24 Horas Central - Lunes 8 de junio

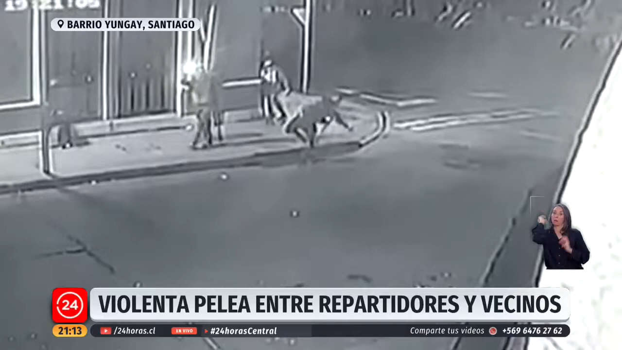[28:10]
Batalla campal entre un grupo de habitantes del barrio Yungay y repartidores de comida rápida.